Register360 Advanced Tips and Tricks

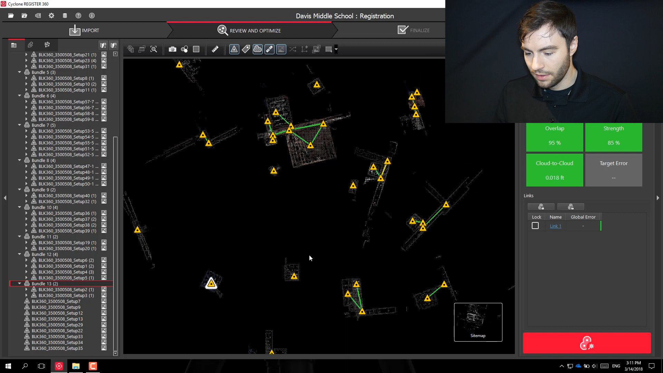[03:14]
all right so I'm going to look for scan one right here
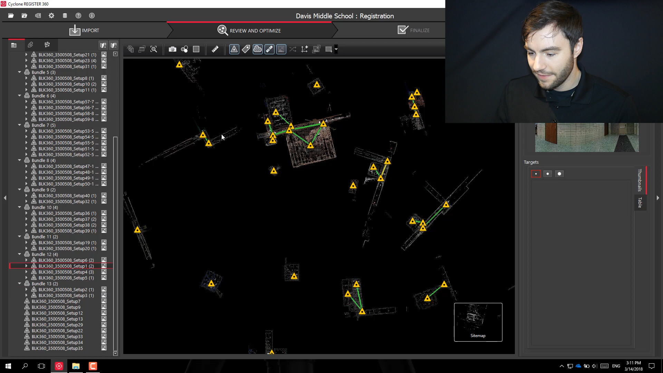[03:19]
and that's right here
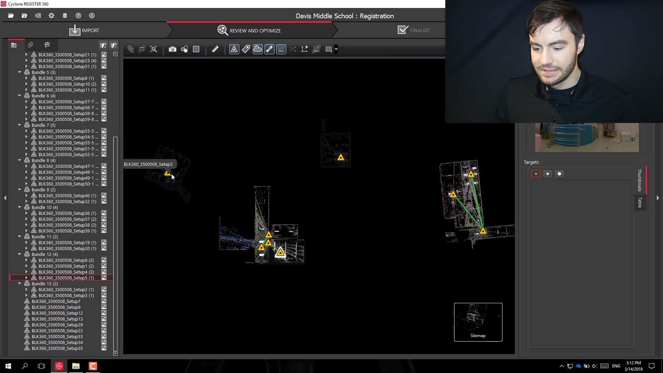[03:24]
scan two is here you'll notice when I brought these close together it doesn't create a ghost link for me so I need to force the registration between these two so what I can do is take this fence tool up at the top here and select both both scans
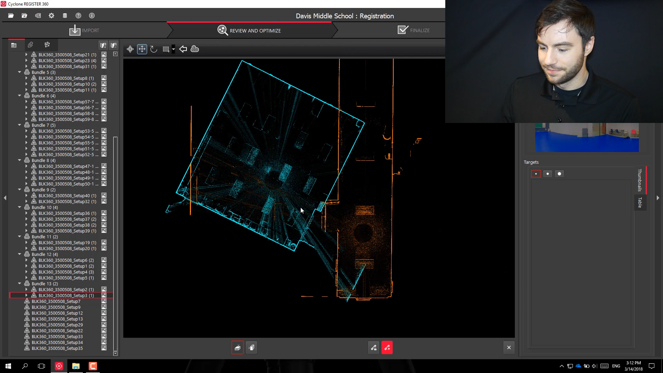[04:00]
and at this point I can use my visual registration tool
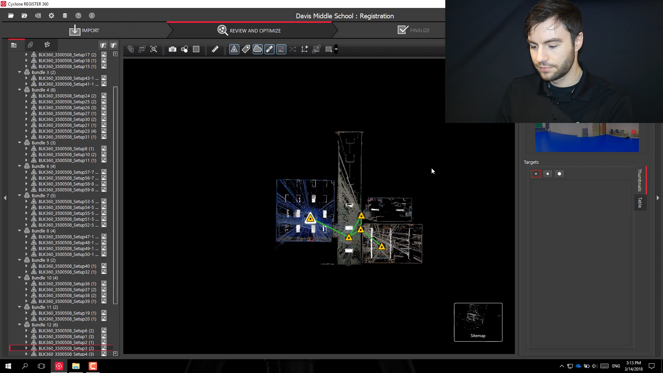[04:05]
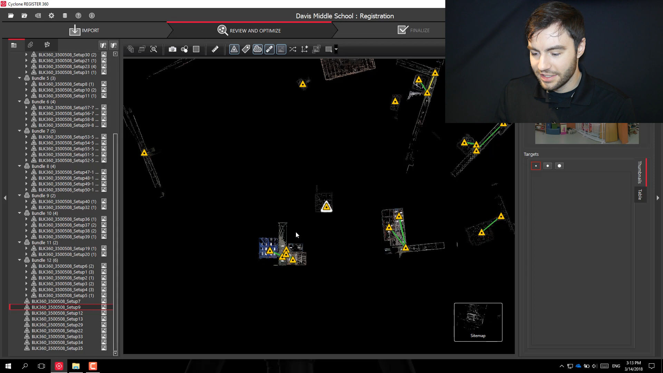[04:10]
the next scan I need to register to this bundle here is scan 7 so another tool you can use is this swap
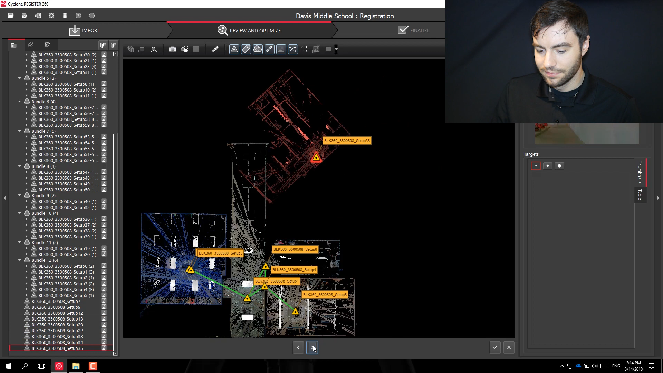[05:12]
so if this is the right one you can hit the check mark and it'll be dropped there switched it with nine and then I can go ahead and register this in
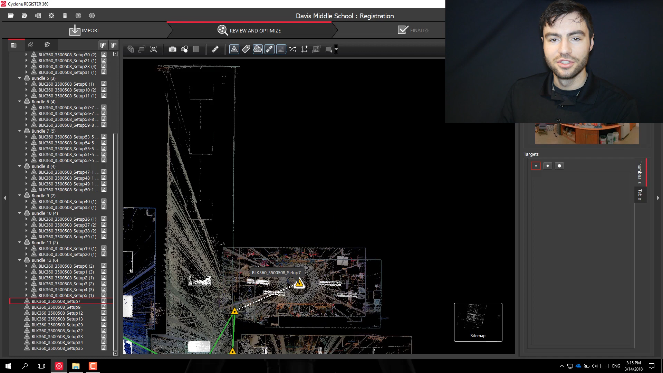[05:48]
again you can hold shift and click the scan to rotate it to toggle between the movement tool and the rotate tool you can click
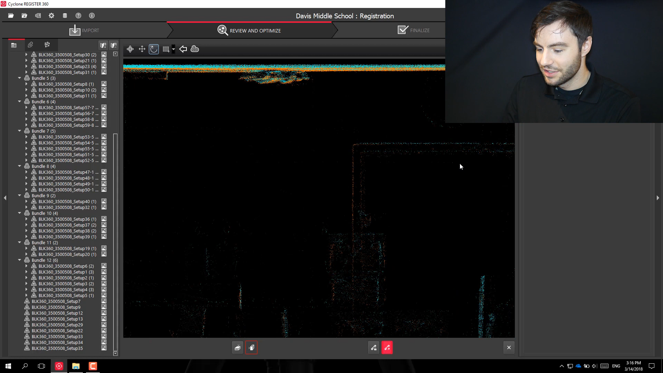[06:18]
so I can go ahead and click cancel and maybe I want to tighten this up a little bit if I can
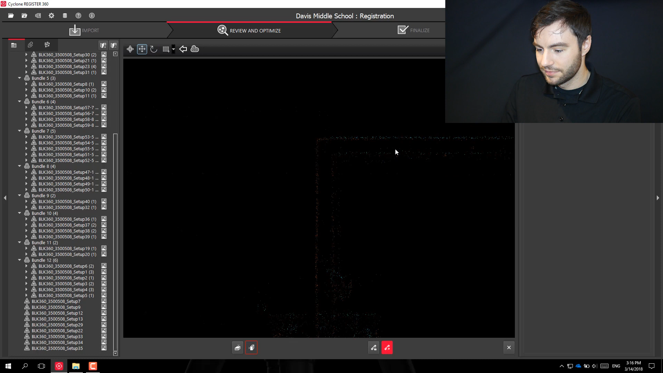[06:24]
and that's quite a bit better so I can go ahead and click okay
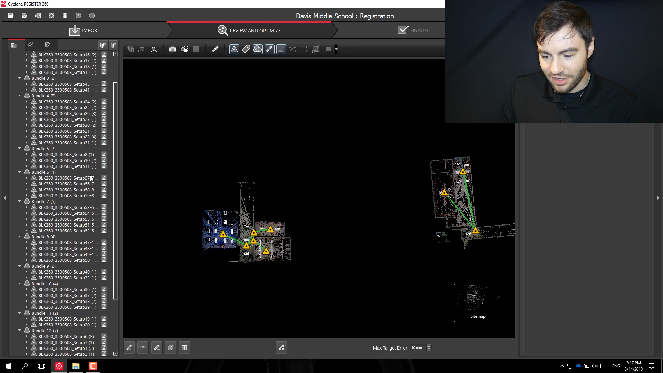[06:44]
for number eight it's right here you can see it's already part of a bundle so I can bring this whole bundle over here
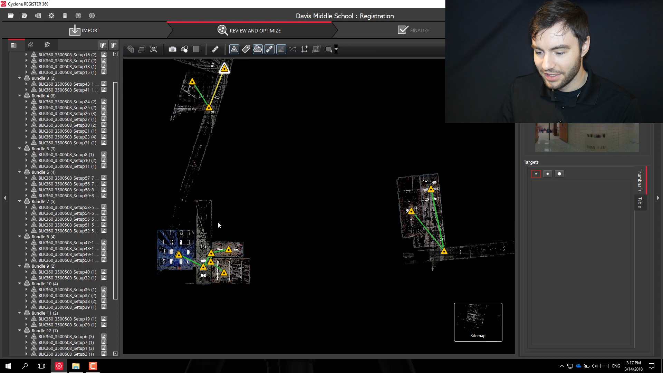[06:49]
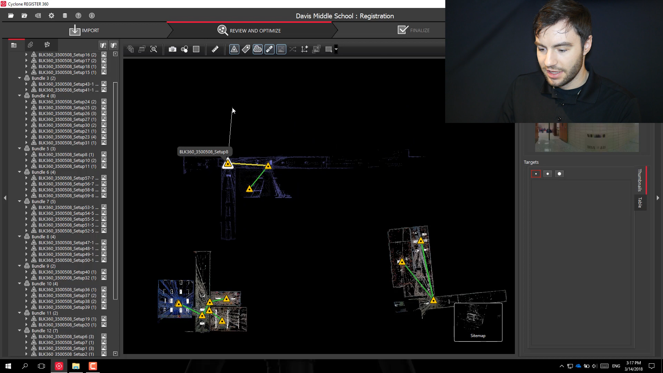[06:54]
rotate that around I want to register these two together at first
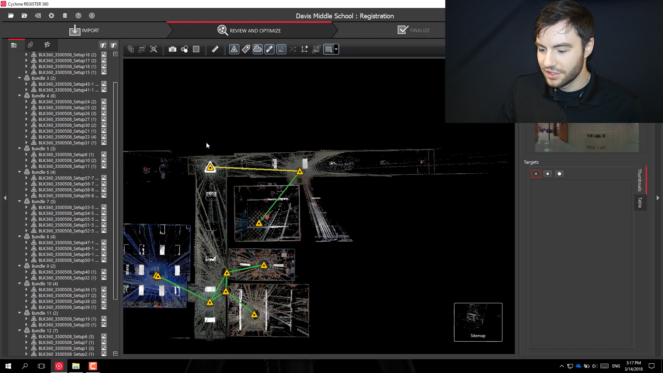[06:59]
so I can go ahead and highlight them
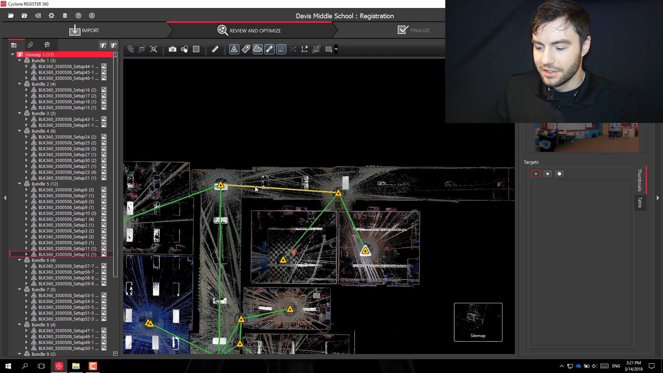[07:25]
all right you can see that this link is yellow so that means it doesn't have the best fit and this was an auto register link so what I can do is I can click on this link and I can see if I can make it any better
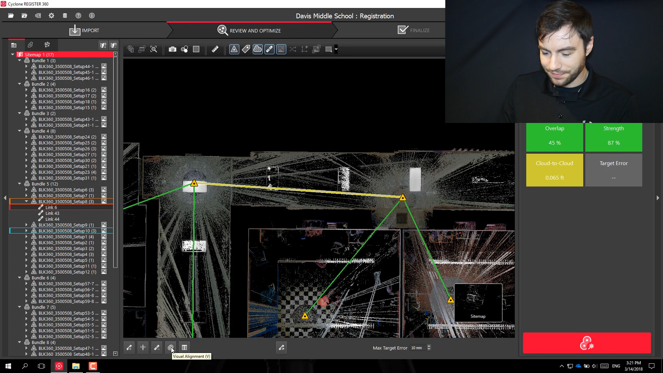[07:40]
so I can go into the visual alignment myself you
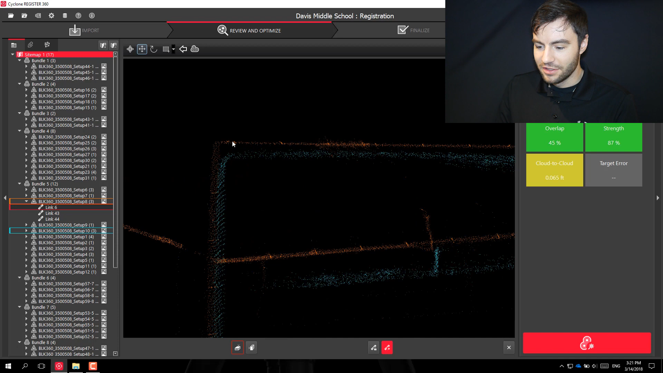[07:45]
can see it is a little off so I'm gonna see if I can tighten this up
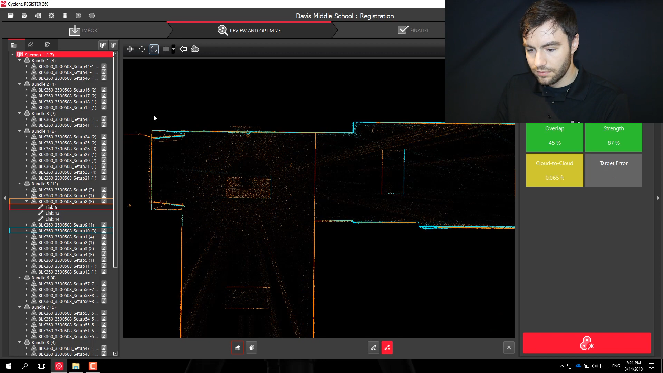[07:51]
I think that's a little bit better so
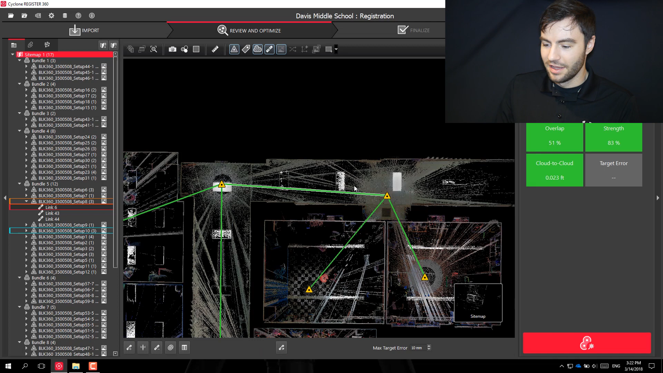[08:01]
uh yeah all right I got it um under the tolerance so that looks a little bit better and
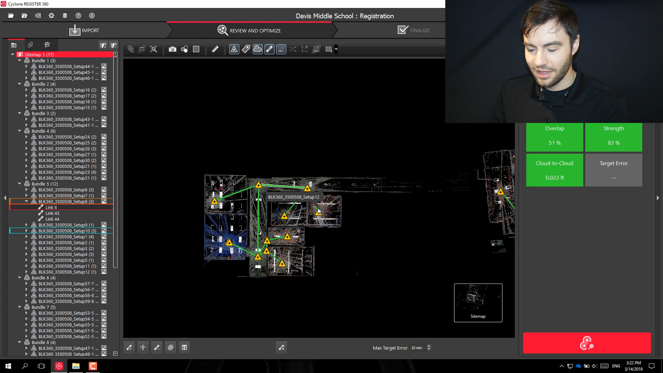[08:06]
now my bundle is growing so I can just continue to add these scans
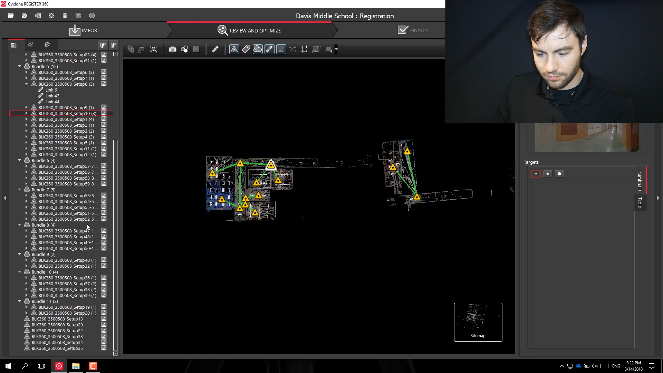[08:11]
if you ever want a little more space on your on your screen so that you
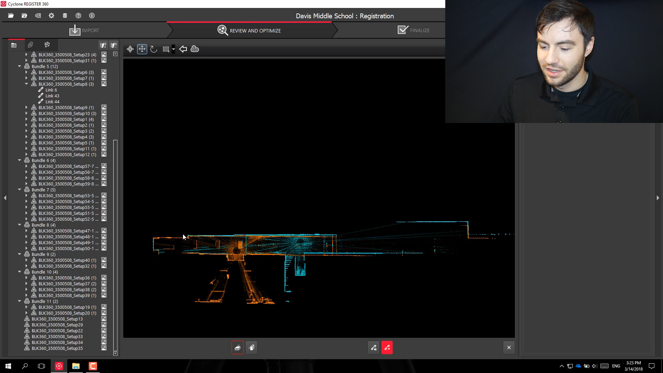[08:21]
can do a little bit more accurate rotation you can always get rid of the either of these two panes by clicking this arrow
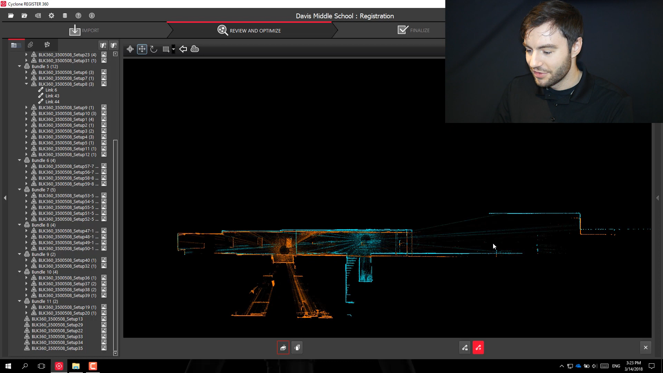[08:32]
so that gives you a little more screen so when you attempt to rotate um you can you can look pretty it's pretty far out to get this pretty accurate